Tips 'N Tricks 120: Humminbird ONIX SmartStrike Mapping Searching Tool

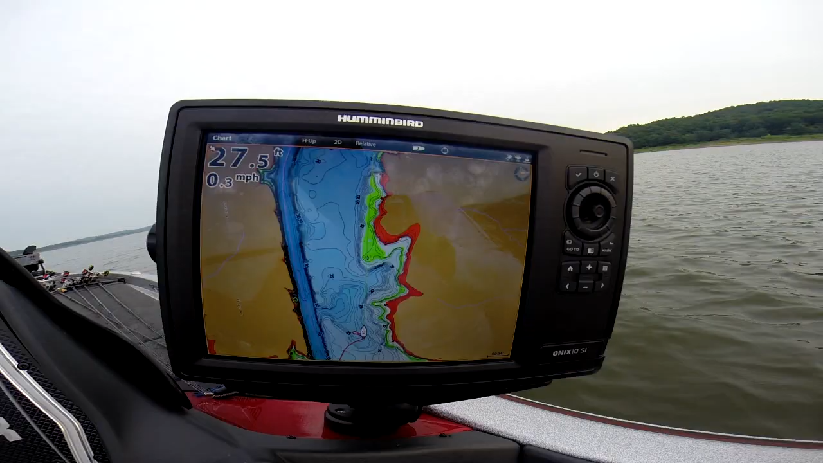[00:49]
On screen: depth 27.5 ft, speed 0.3 mph
Now, to use the SmartStrike function, you hit chart here.
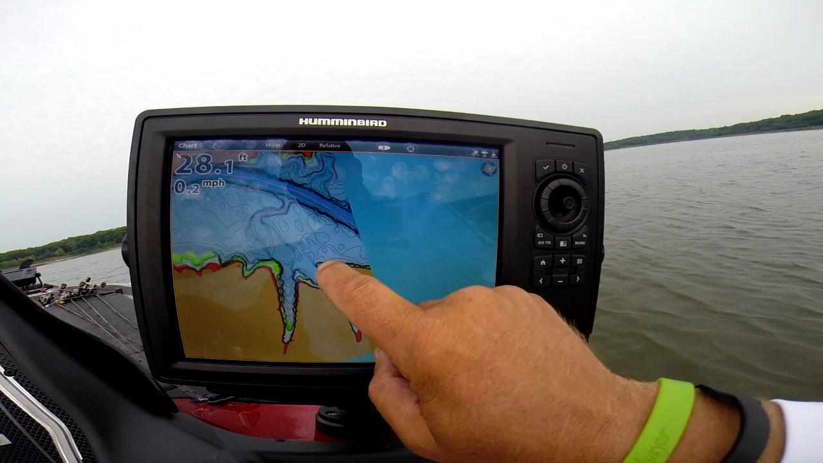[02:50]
On screen: speed 0.2 mph
Now, one thing you can see is we've got some purple areas here. Or we can scroll around the lake. We can look at like these banks here. See if I can jump out some purple. These banks over here that's showing.
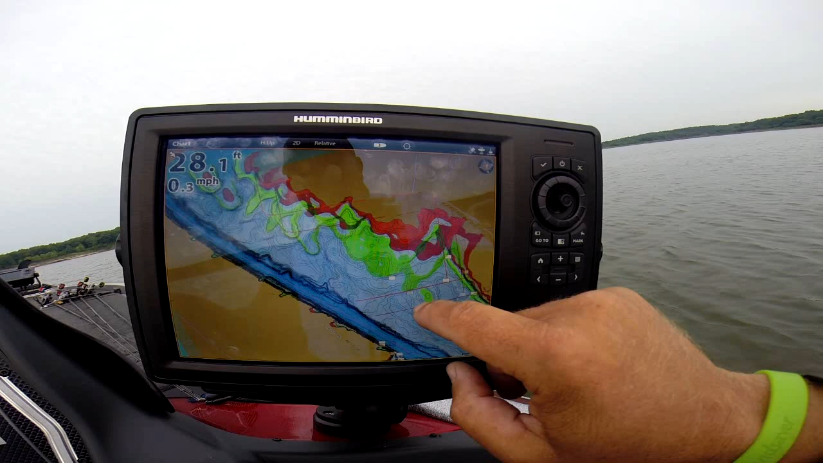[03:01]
On screen: depth 28.1 ft, speed 0.3 mph
These points. Very good spots to, I recognize a few of them up here. Places that you should need to be checking out for fish in the summertime on Truman Lake. Now, we're going to go back to our chart screen. We'll go back down to info.